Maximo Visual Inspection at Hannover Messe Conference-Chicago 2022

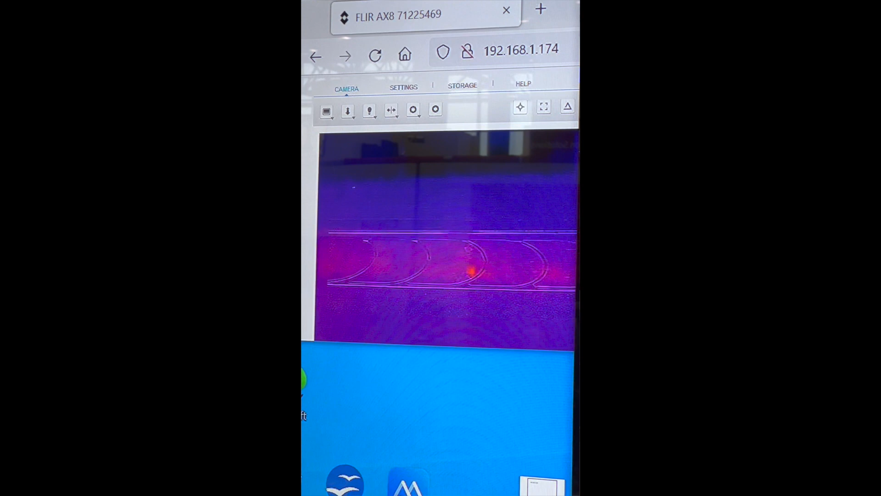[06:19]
And the other bottle actually has a rather significant heat signature to it.
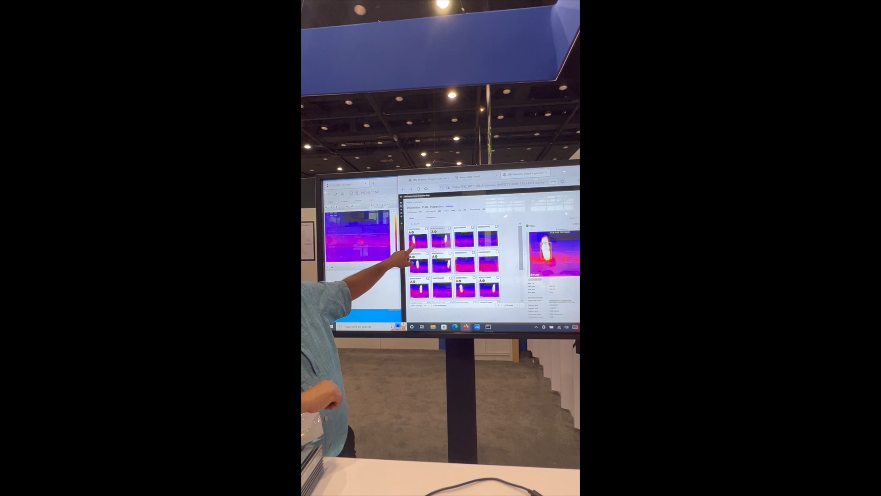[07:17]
From a thermal image, you can see right here, there's a significant heat signature from one of them.
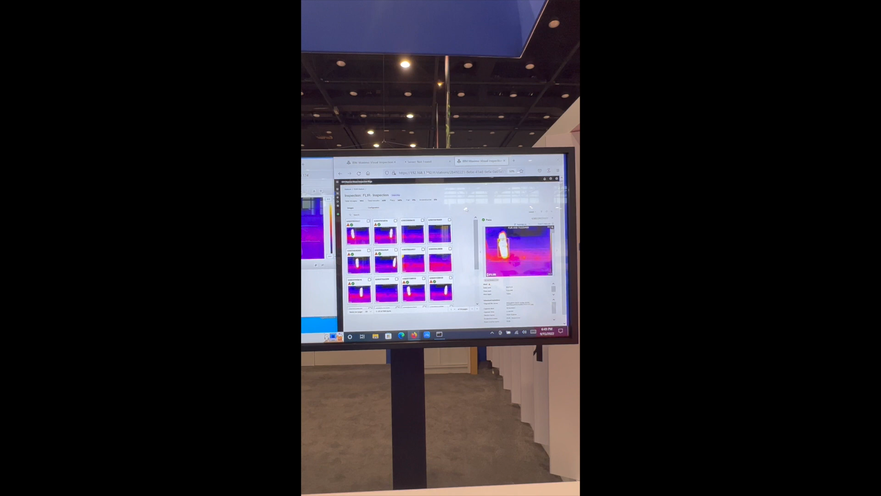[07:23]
What we developed is we developed an AI model that basically differentiates between a cold bottle and a hot bottle.
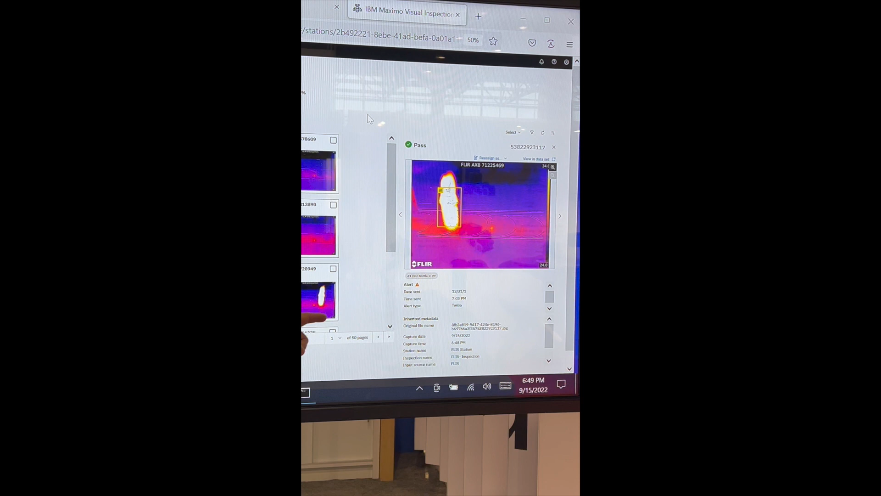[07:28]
And on the cold bottle, you'll see here we have an alert. So we've configured this to send a Twilio message
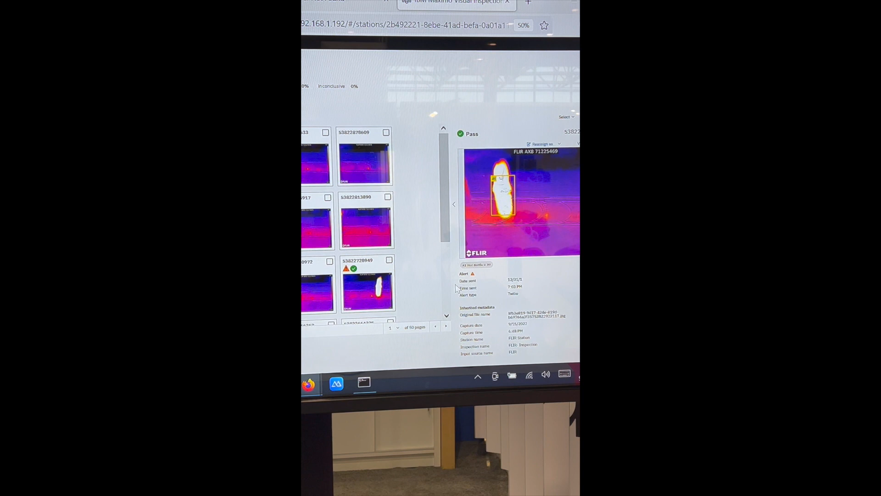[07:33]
to my phone so that whenever a hot bottle does show up on the conveyor,
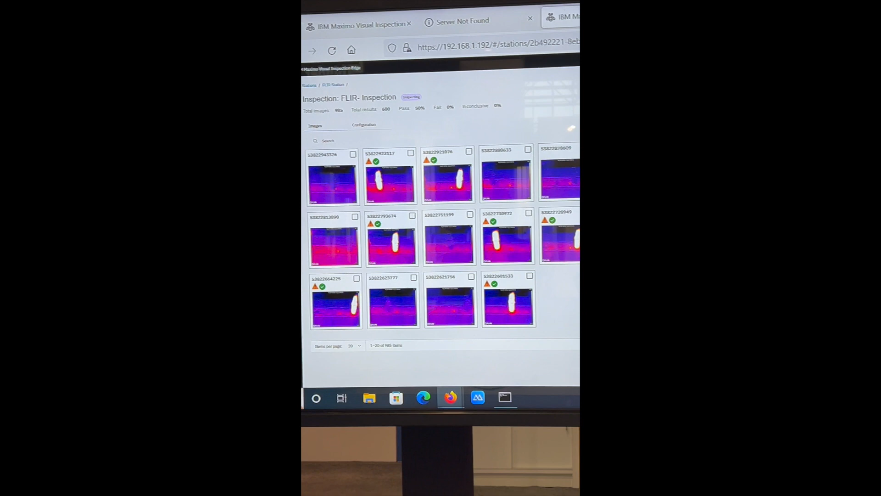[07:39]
we actually get an SMS message that says, hey, you have a hot bottle there.
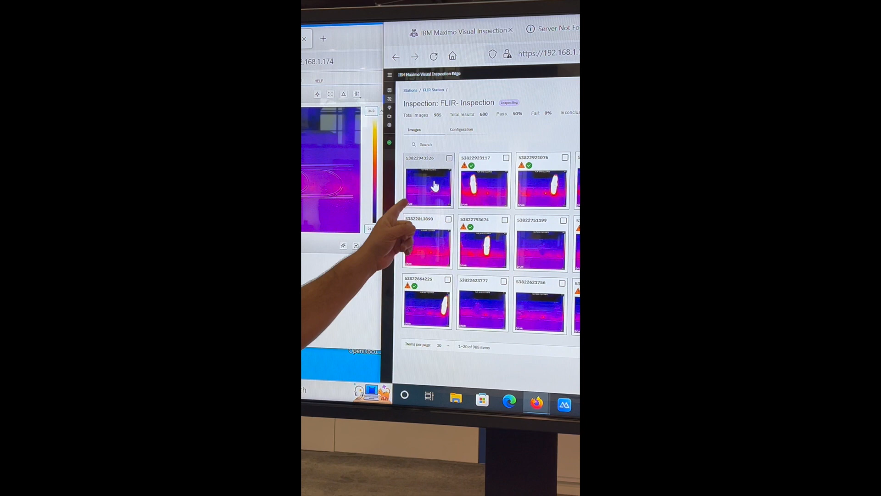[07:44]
Let's see, look at the cold bottle. The cold bottle, as a bottle, doesn't have any heat signature really to it.